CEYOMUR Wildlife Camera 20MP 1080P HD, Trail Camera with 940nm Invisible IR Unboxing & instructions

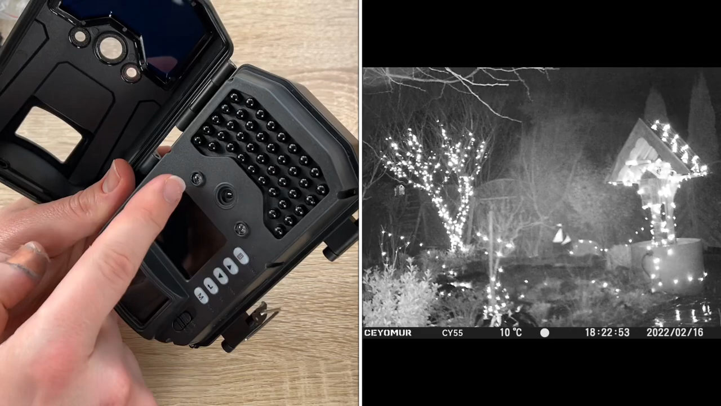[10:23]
If it is in off mode, of course, the camera is completely switched off. Yeah. And the test mode. This is the program mode, OK? In the test mode, we can check and change the settings with the help to the built-in LCD screen. In this mode, we can also manually take pictures, videos, or playback photos.